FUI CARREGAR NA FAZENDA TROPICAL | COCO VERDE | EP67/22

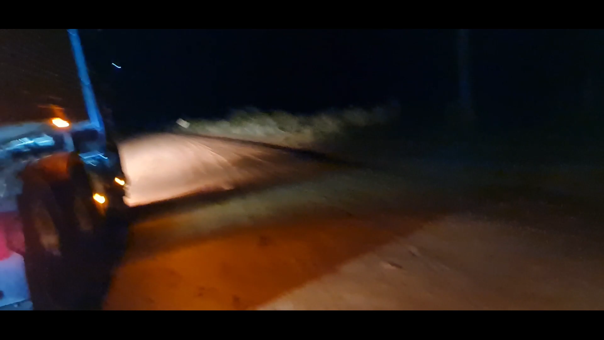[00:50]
Olha como é que é a estrada lá. Aí, ó. Tapete lisinho, lisinho. Choveu, beleza. Fazer o quê?
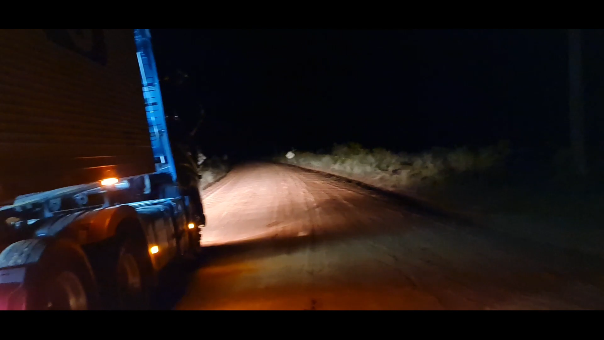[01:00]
Pra lá é a saída pra pista, tem 10 km de chão. Chãozinho show de bola. Até deixei o caminhão funcionando aqui, porque eu abri a cozinha. Sabe pra quê?
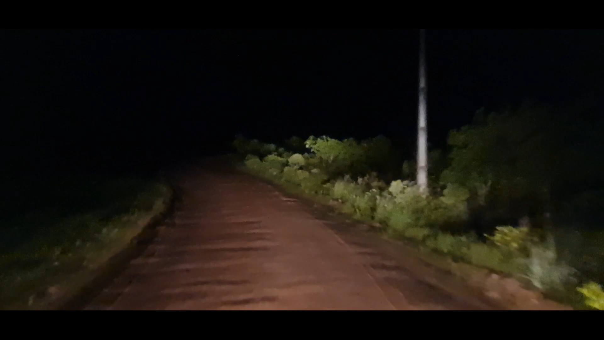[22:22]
trabalhar, né, filho? É. Rapadura é doce, mas não é mole. Peguei uns topzinhos ali, quis patinar um pouquinho, mas eu vim embora.
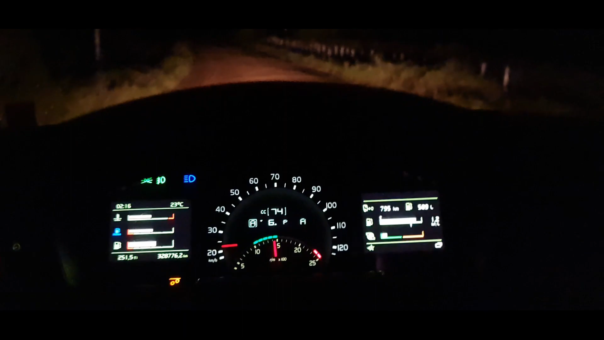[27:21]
E seleciona aqui na manopla mesmo, né? A manopla tem o E e o P. E de potência, porque daí ele trabalha em alta. Sempre a rotação vai trabalhar sempre em alta, ó. Trabalha mais firme.
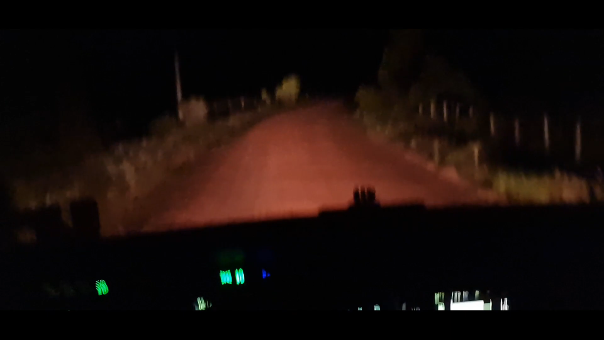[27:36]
Ele não ficar muito xoxo, né? Ele tinha que subir uma ladeirinha ali de cano cheio. Ele bota no modo potência, tudo certo, né? O caminhão também não precisou nem bloquear, né, nos trechos que eu passei. Imagina nesse trecho aqui, olha a estrada como é que é. Bloquear pra quê, né? Só em último caso mesmo. Olha as costeletas.
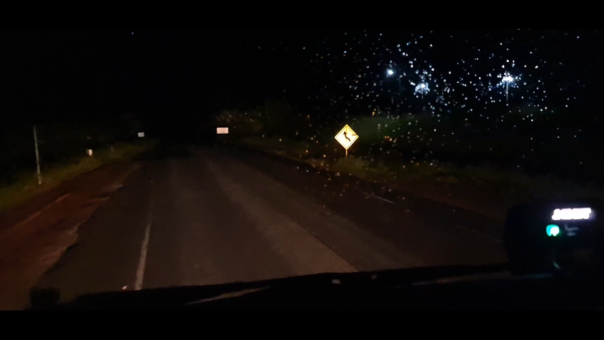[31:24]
Pronto, galera. Aqui já botei no modo econômico agora para ele não forçar muito as margens.